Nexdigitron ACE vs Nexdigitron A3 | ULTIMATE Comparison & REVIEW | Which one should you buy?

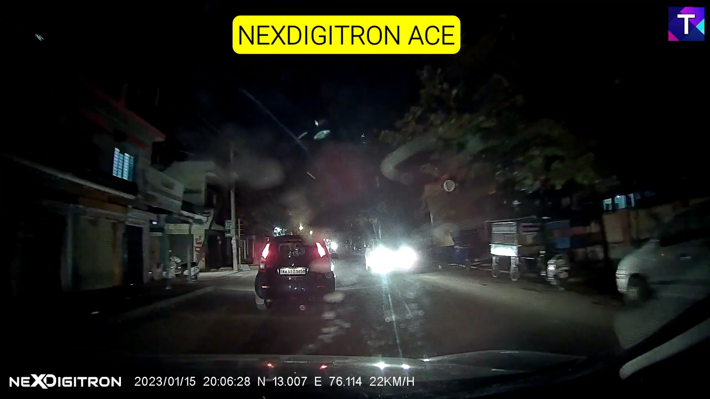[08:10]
it does seem a bit darker at first, but if you go ahead and zoom in on a license plate as I have shown you right now, the license plate readability is pretty decent at night, and this is what you can expect out of a 1080p camera at a very close range. Now taking a look at the same footage using the Nexdigitron A3,
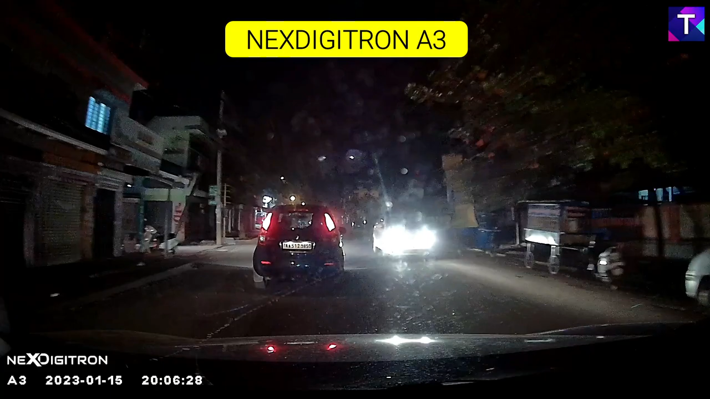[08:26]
this is slightly brighter footage because of the higher exposure, and if I go ahead and zoom in on the license plate, due to the higher exposure,
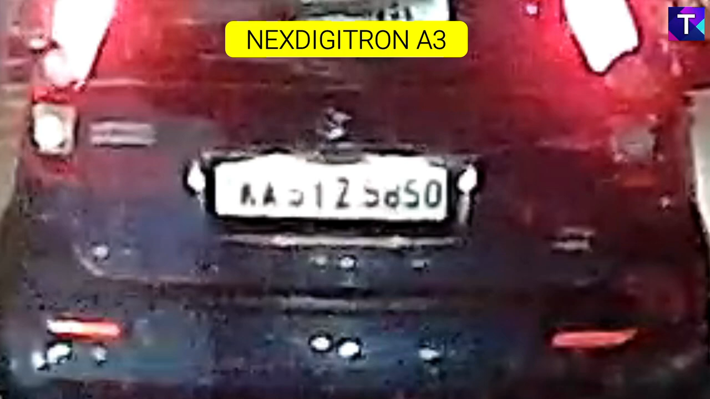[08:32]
the letters seem to be a bit out of focus, but nevertheless you can still make out the number plate and it's not as bad compared to the Nexdigitron Ace.
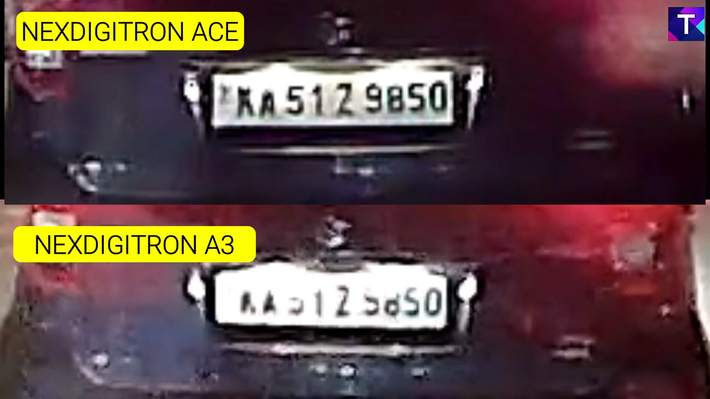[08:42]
Now taking a side-by-side look, as you can see, the higher exposure of the A3 is making the letters a bit out of focus at the top, and in case of Nexdigitron Ace, you can see them a bit more clearly due to the lower exposure.
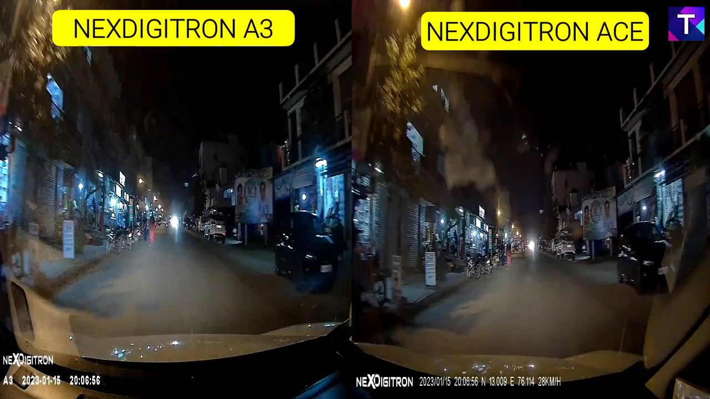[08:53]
Now comparing a side-by-side night footage of A3 and Ace, at the first instance, you won't be able to make out any difference, and both of these cameras will seem to show you a very similar experience, a very similar image quality, and there is no major change among the video quality, so both of them have a very much same pattern of recording nighttime footages.